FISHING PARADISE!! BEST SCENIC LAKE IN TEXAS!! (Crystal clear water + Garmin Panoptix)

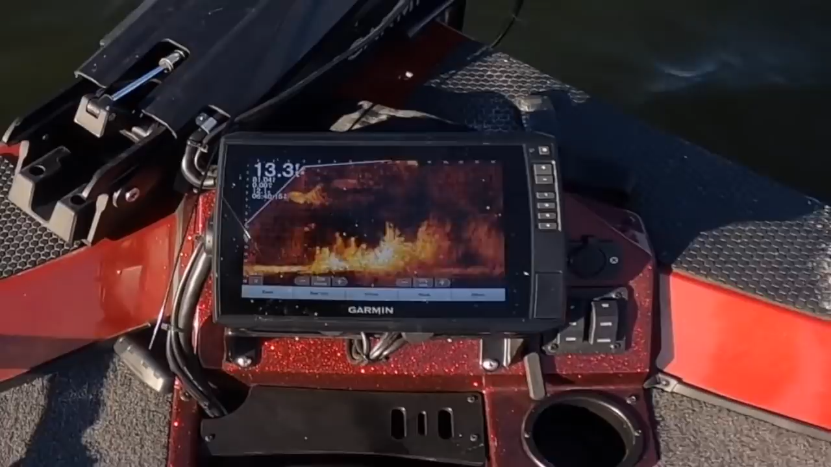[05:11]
Oh, there's some fish right in front of the boat torrents just got one black and blue or natural